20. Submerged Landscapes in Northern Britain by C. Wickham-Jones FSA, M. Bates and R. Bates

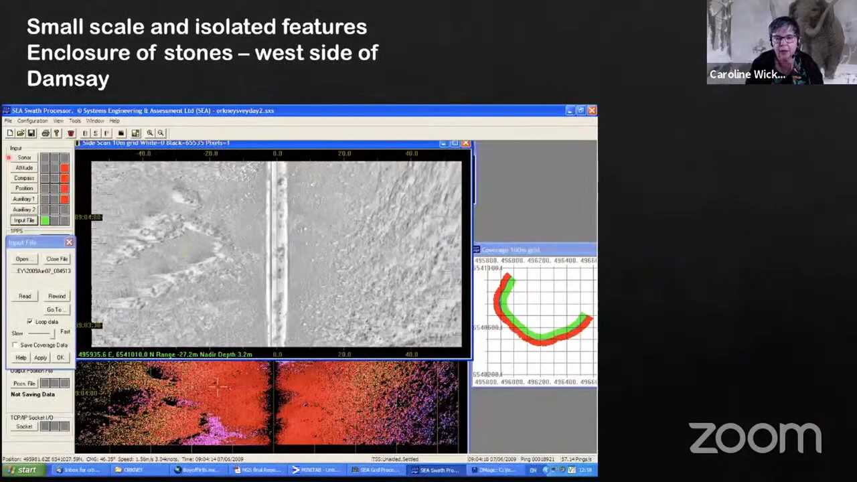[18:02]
more perhaps relating to horizontal features, beddings of stones and things. Again, this is in the Bay of Firth, just off the island of Damsey.
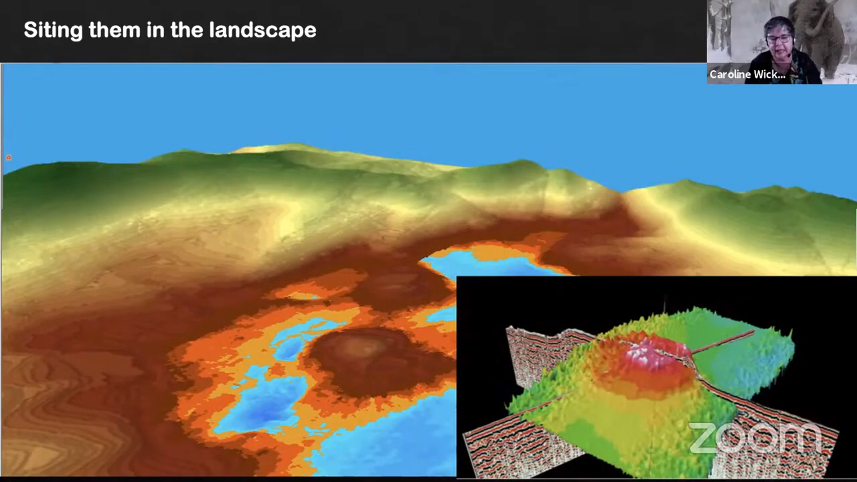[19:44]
It's one that's been particularly interesting to us. Obviously, a very nice circular shape.
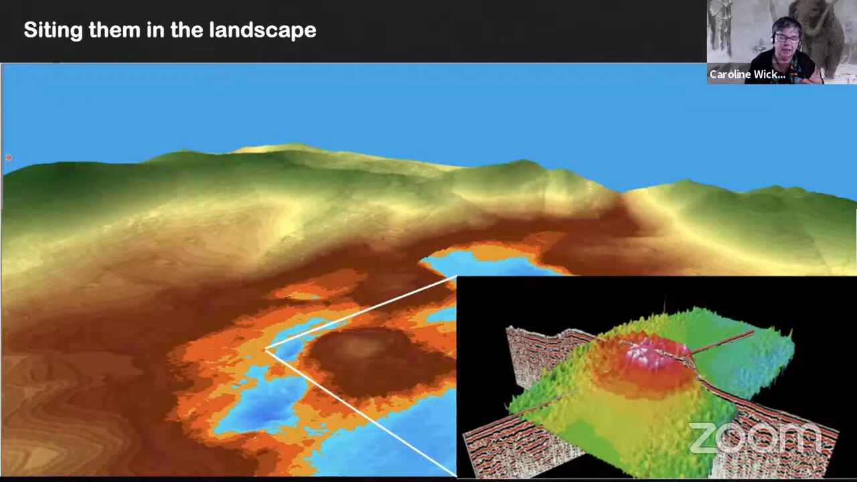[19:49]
Sitting here, you can see in its topographical context, you can dive down on it.